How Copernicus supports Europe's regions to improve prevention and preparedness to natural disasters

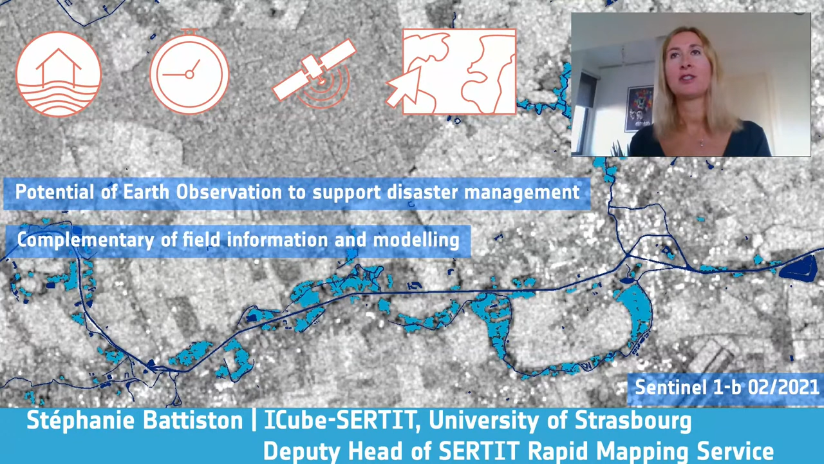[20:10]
condition during the flood event of end January 2021 in the List Basin.